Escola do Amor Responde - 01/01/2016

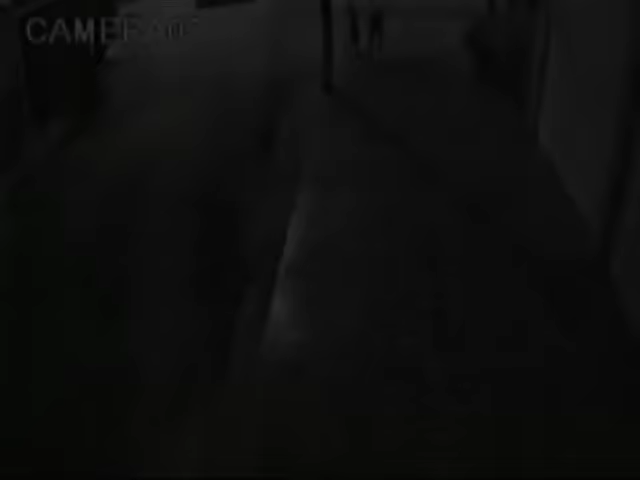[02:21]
Ele é golpeado e cai no chão. Mesmo desacordado, o agressor continua dando chutes na cabeça de Paulo. O comerciante havia acabado de sair da casa noturna e estava com os amigos. Mesmo com a memória prejudicada, a suspeita é que ele tenha sido confundido com alguém que estava na boate.
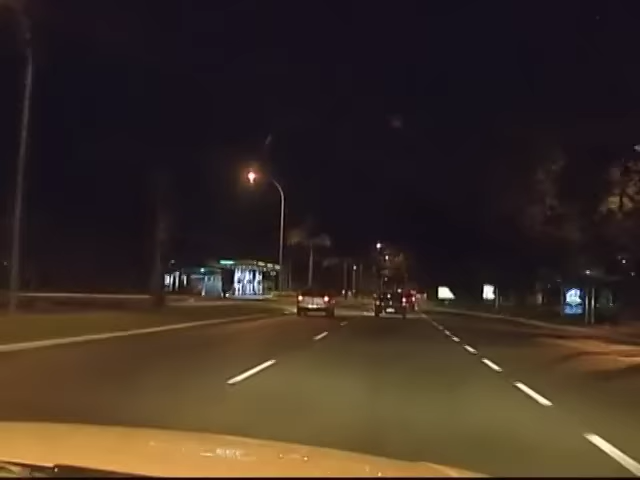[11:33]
Duas e meia da manhã, avenida Estádio, que liga as cidades de Itaguatinga e Ceilândia.